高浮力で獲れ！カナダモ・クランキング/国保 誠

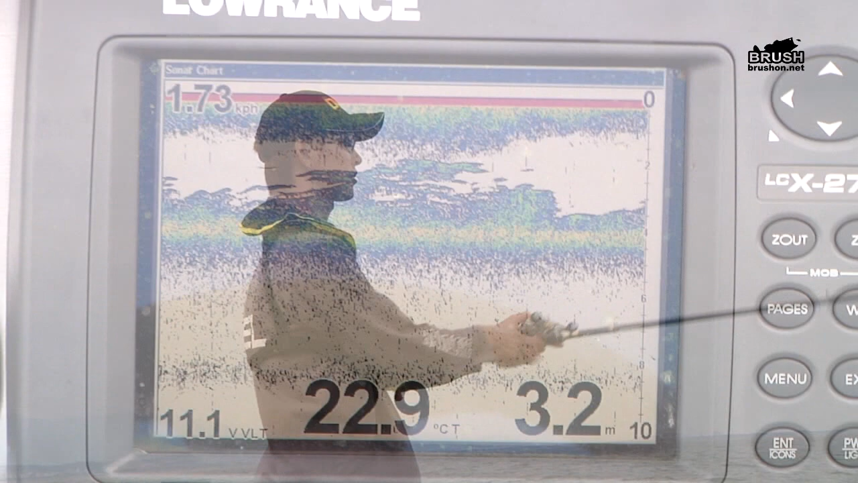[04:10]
On screen: depth 3.2 m, water 22.9°C
水深の3メーターぐらいですかね、